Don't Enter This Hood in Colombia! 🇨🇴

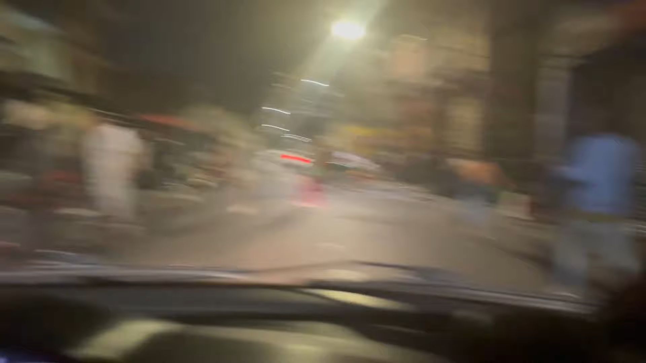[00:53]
It's the worst district in Medellin, eh? This is homeless.
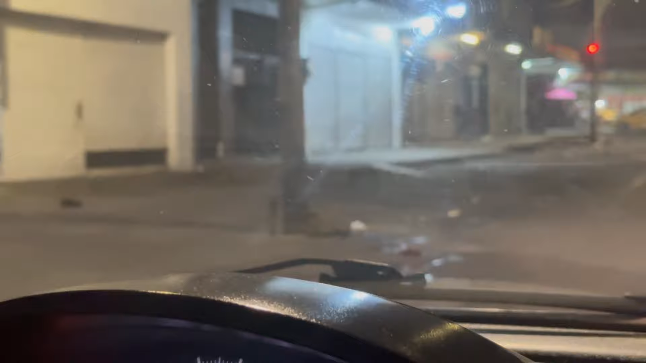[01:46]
This is the cheapest rock, and it's like garbage, isn't it? It's like 20 cents. 20 cents.
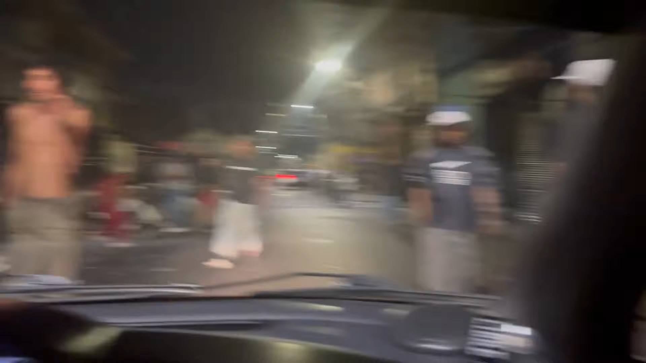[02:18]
Look how unhealthy they never are. Never seen anything like that in my life before. No, yeah, no, me either.
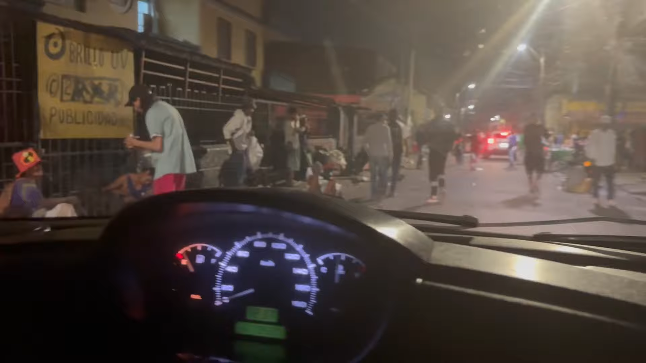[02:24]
Something like that. Look what they're doing. Look what they're doing. Them doing drugs.
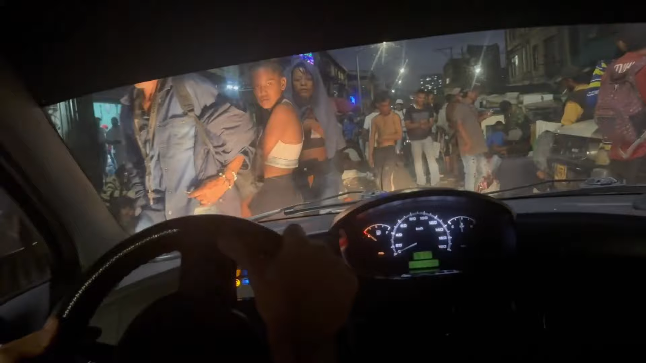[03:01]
They're all addicted to drugs. Everybody's fucked up here or something. Everybody.
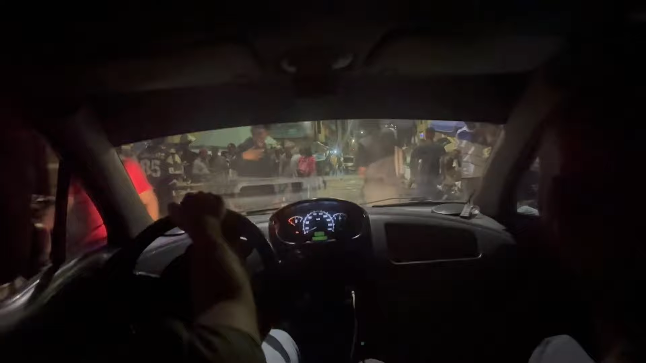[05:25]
Why the government can't do anything about to get rid of them? Dude, this is a tolerance zone. Oh, my friend.
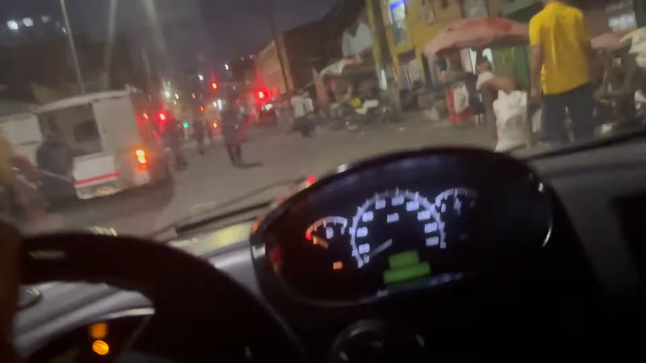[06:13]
Put the money down for some bread and some chocolate for these people. So they're doing the line right now for bread and chocolate.